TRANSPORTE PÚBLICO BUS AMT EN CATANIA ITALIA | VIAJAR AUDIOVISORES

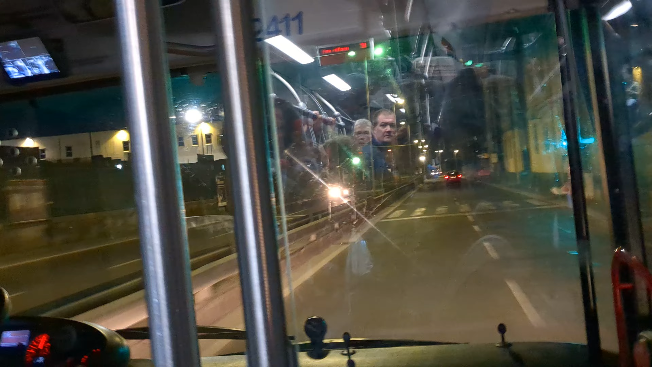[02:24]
Mirad, fijaos en la velocidad, no va de tonterías, va muy rápido por esta zona.
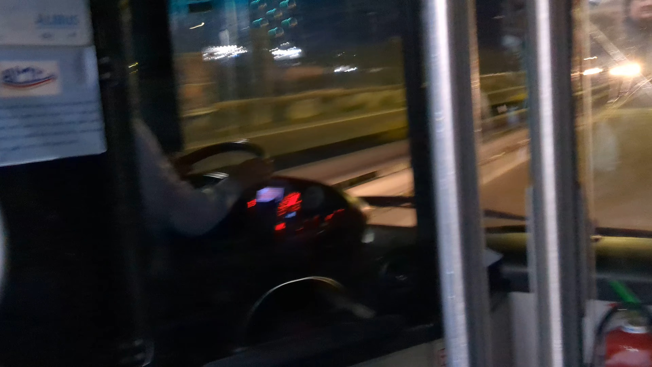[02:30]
No sé si veis el marcador, va muy rápido, no va de tonterías.